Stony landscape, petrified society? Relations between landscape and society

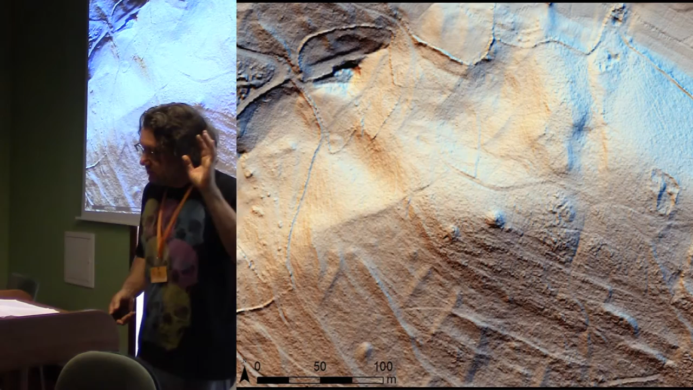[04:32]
Large-scale impact on a landscape can be detected after 2500 BC.
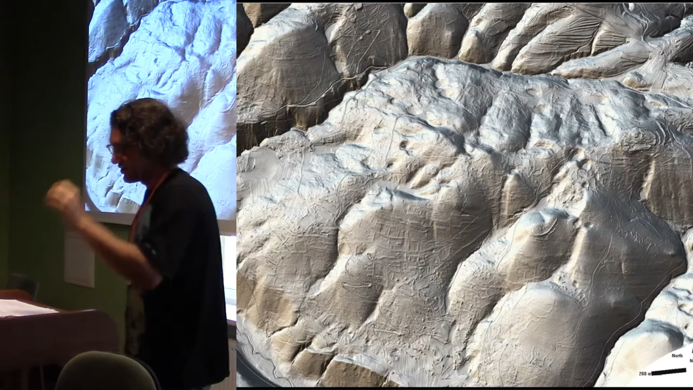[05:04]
such as barrels, carings, low stone walls, creating new landscape patterns. And these patterns are a result of new material practices.
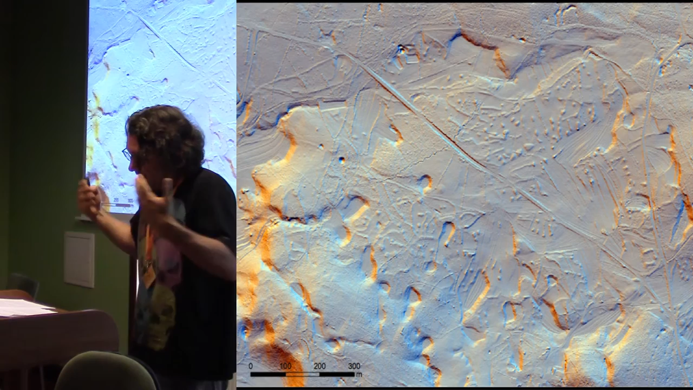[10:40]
of these patterns related to the prehistoric fields and land use are not just dump records of the ways prehistoric people utilize the land, but fragments of media through which social life in the landscape was organized and practiced.
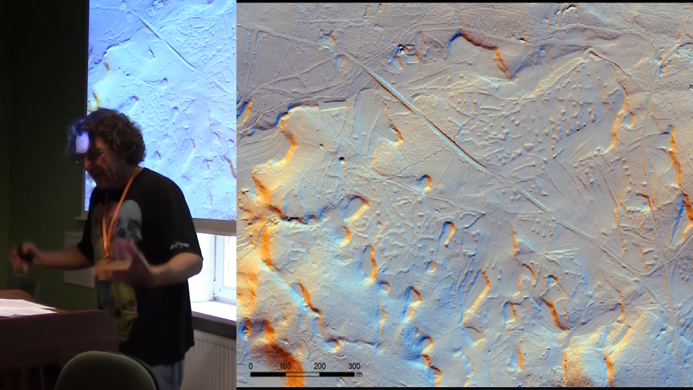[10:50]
Thus, new configurations, new patterns in the landscape,
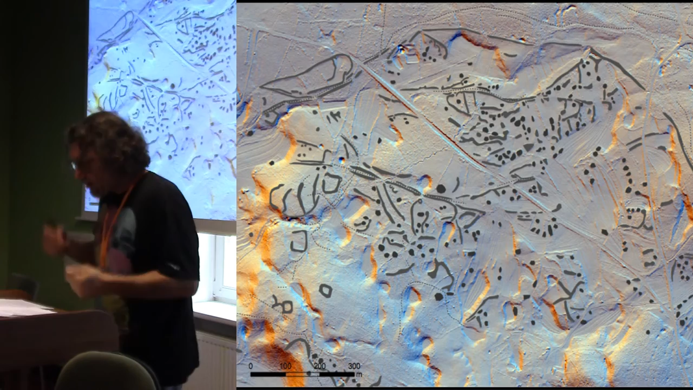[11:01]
new human-lytic confederations are result and media through which a durable, stable, fixed society emerged.
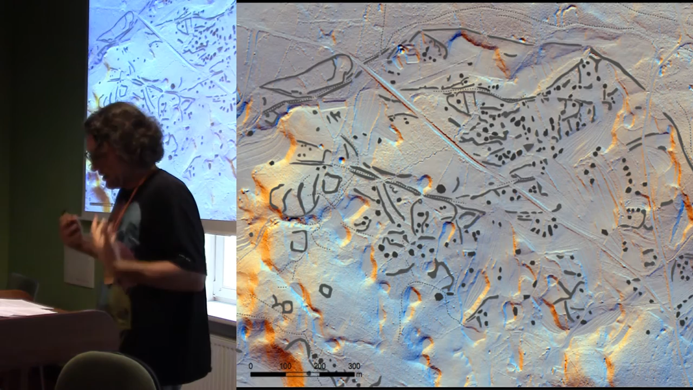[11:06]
Stone provided the foundation for new social relations,
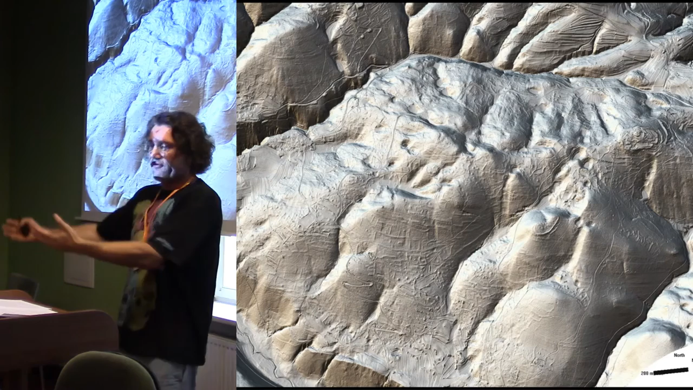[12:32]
pastured and then funneled into the walled paths that moved herds back from the fields to the settlements. These walls prevented animals and people from entering the fields and visually demonstrated the lineage or individual tenure of the land.